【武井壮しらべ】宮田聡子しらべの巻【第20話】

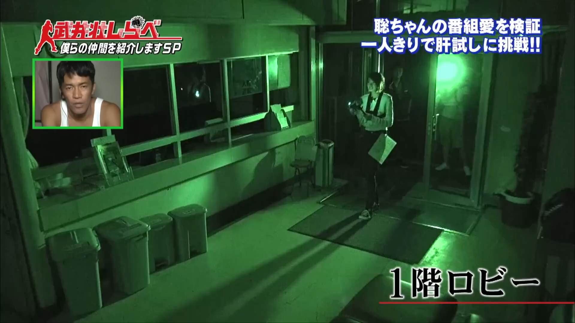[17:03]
館内に入りましためっちゃ自分か
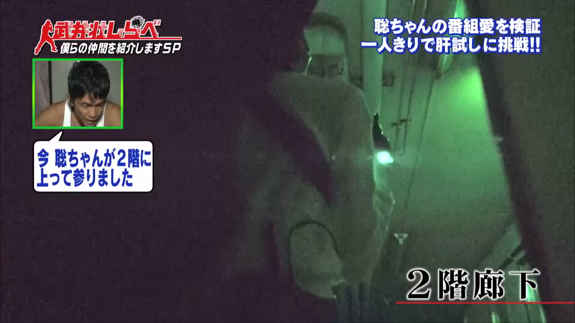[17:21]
サトちゃんが2階の方に階段を上ってまいりましたおお、やだ
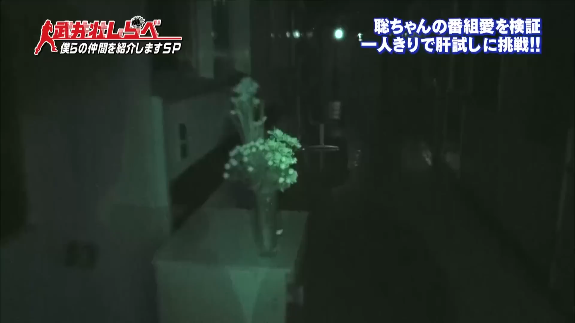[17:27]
サトちゃんを待ち受けるのはこの花瓶
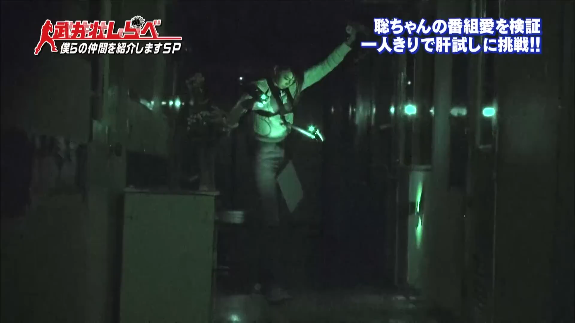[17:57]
泣いてる多分泣いてますそして、サトちゃんは何をつくいって言ったら
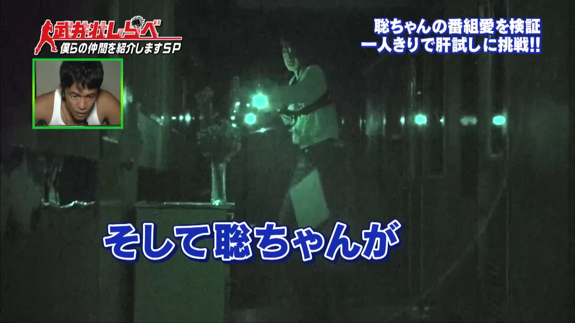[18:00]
お片づけをしていますお片づけをしていますマリアで仕掛けてありました自分を怖がらせた花瓶を今、テーブルに戻し最低!ほんとやないたずらもう一度、誰かが落としてはいけないと下に置き直すという心配り
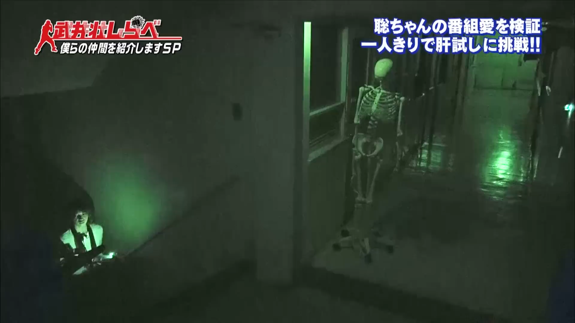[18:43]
サトちゃんの運命やいかにうっはぁびっくりした
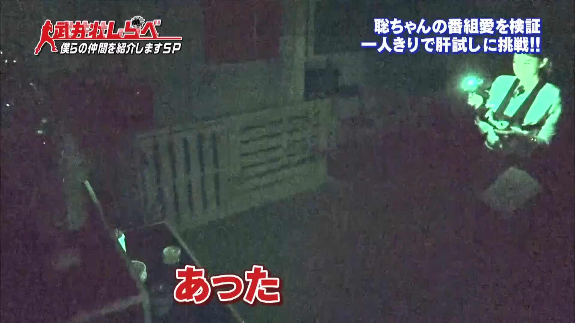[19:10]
これだそして、ロウソクに点火
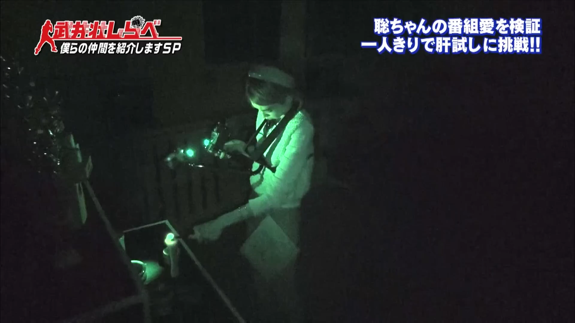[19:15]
着きましたサトちゃん、見事ミッションクリア
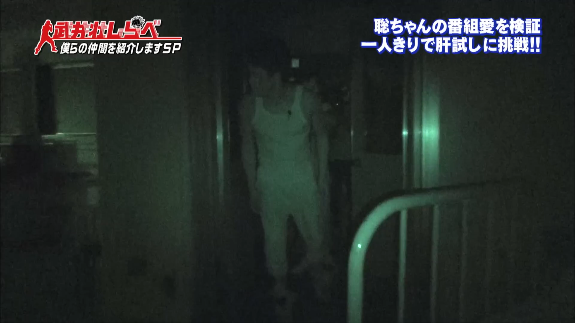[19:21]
と、そこへたけいさん登場サ